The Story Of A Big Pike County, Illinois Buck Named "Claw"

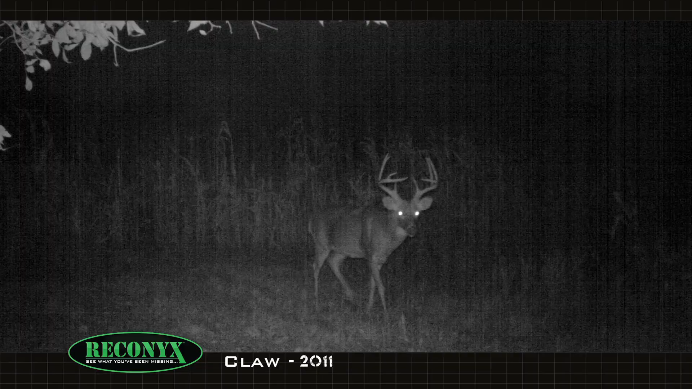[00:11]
As a three-year-old he was a mainframe nine-pointer with tall tines, really good mass, and a crab claw on his right side.